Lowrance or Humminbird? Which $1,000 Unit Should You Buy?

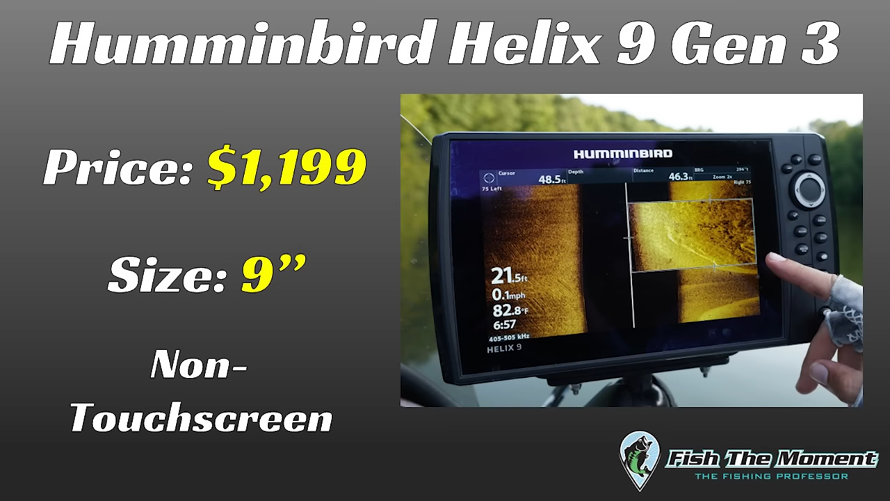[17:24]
On screen: water 82.8°F, speed 0.1 mph
making it a little bit easier to navigate the Lowrance if you're used to touch screens,
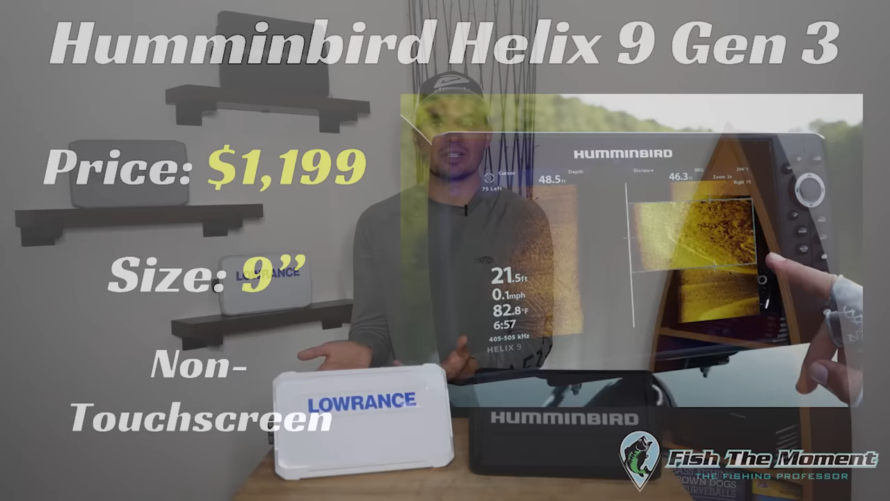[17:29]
but if you don't like touch screens, the Humminbird may be the way to go because it just has buttons and it's more of an analog old school unit.
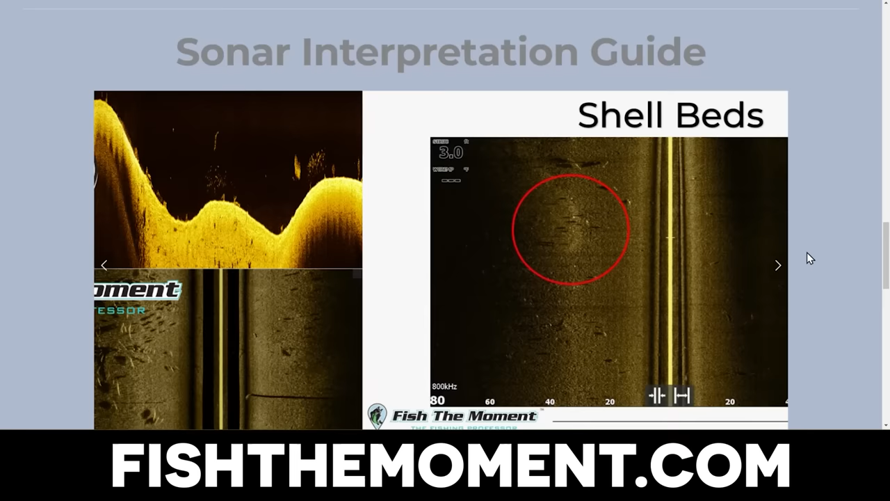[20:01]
structure, and fish that we encounter on the lake. And you're going to be able to get specific examples of what each object
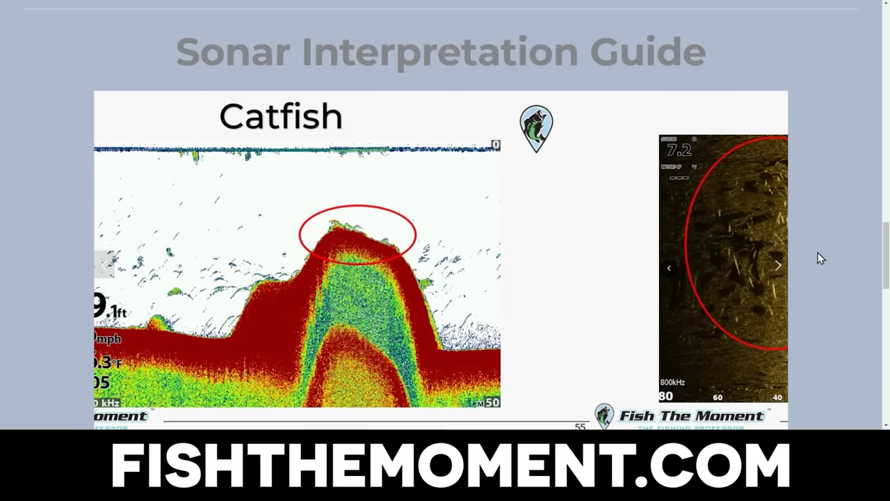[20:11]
or species
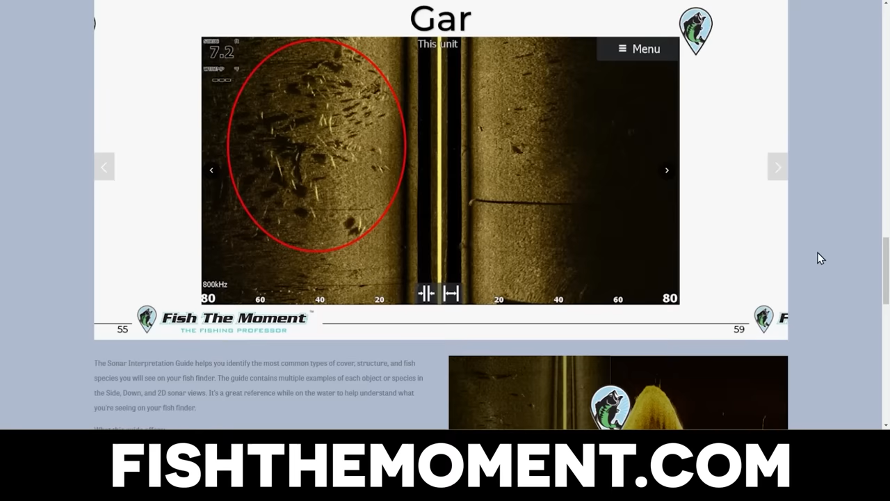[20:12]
of fish or bait fish or anything looks like on your fish finder with down imaging, side imaging, and 2D sonar.